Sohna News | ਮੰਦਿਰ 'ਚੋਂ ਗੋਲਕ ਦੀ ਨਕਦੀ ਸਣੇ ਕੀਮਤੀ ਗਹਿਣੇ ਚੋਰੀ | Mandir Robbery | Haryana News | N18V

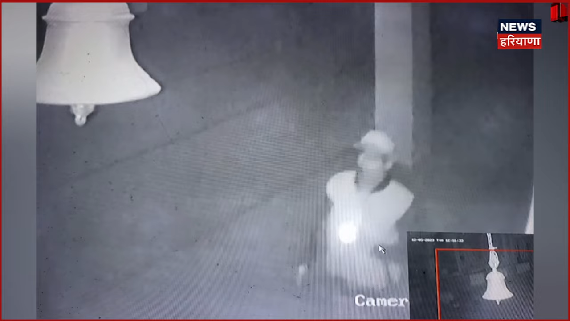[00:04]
चोरा ने तिता मंदर चाहत साफ लखार पेदी चोरी कर होई फराल गोलक नू तोड़ दिता वार्दात नू अंजाम सारी वार्दात होई CCTV कैमरे देविच कैर चोरी दे अकटनामा लगातार वादियां जारियाने ते हुन चोर
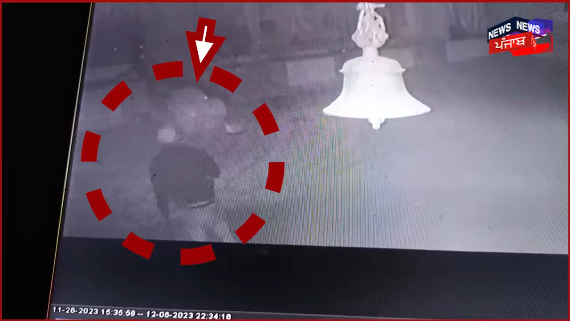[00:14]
मंदर देविच वड़के चोरियां करदे नजर ताजा मामला समने आया
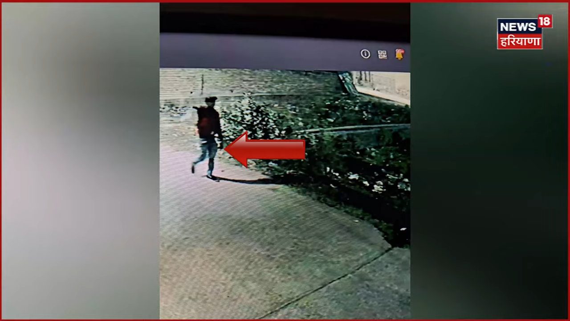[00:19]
जिते चोराने मंदर दे विच वड़के लखार पेदी चोरी किती है ते इना वल्लो मंदर
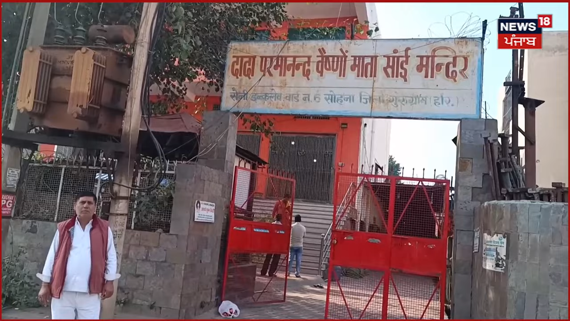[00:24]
दे विच लगया गोलक भी तोड़ दिता गया ते उस दे विच पई नगती भी इना वल्लो चोरी करके कट ली गई ते इस तोलावा इना दे वल्लो मंदर द
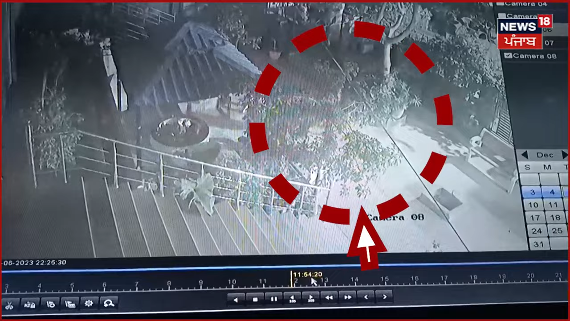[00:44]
पुजारी या उन्दा है ते इस गल्दा उसनों पता लगता है तो पुलिस इस